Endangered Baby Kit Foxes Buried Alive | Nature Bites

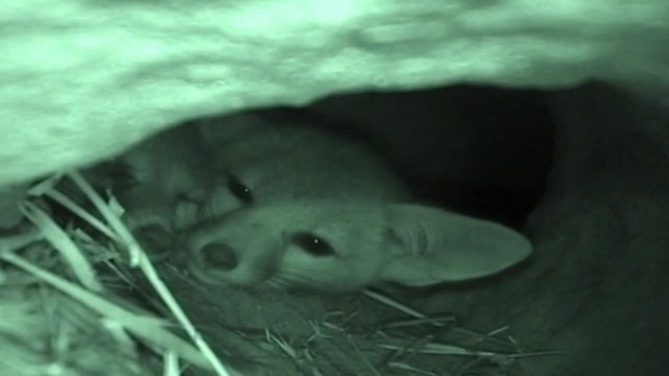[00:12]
San Joaquin kit foxes can never afford to drop their guard. Being a protected species doesn't always vouch for their safety.
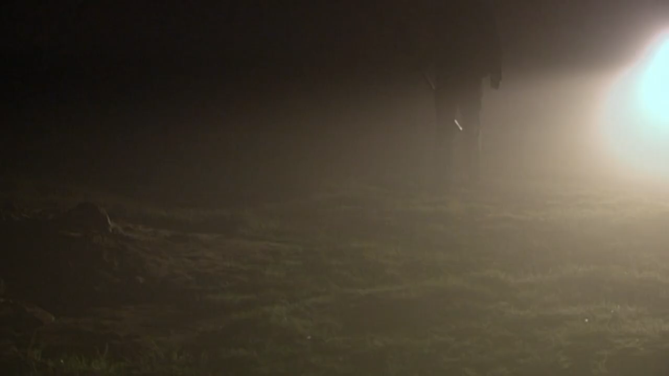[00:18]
They bed down to rest, but footsteps haunt their dreams. There's a man outside the den.
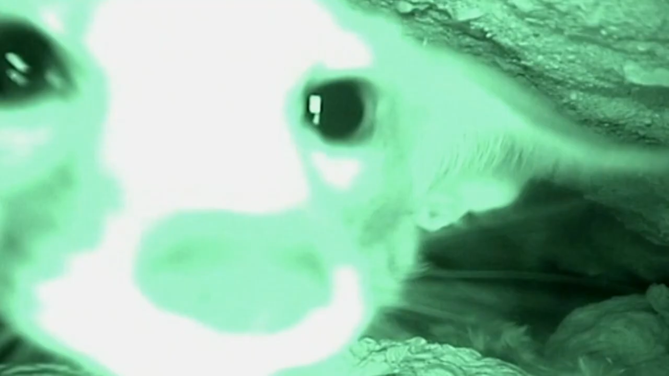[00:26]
They can sense that something is wrong, but what?